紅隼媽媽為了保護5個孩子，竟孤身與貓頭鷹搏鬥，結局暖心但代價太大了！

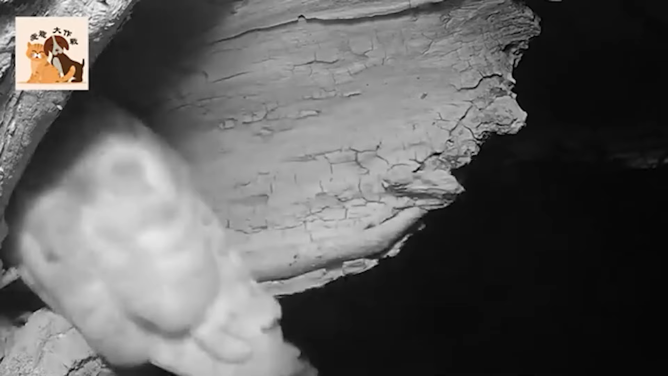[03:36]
猫头鹰也没有示弱,他们两个相互攻击,谁也不愿意让步。